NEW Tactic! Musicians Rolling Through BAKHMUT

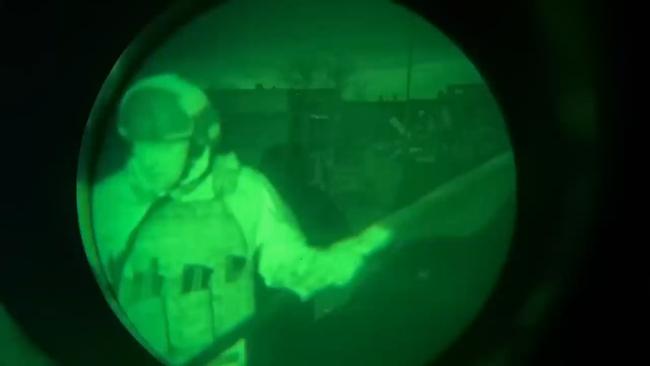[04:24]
And on April 2nd, 2023, at 11 pm, the head of the Wagner PMC, Yevgeny Prigozhin, hoisted the Russian flag on the city administration building in Bahamut.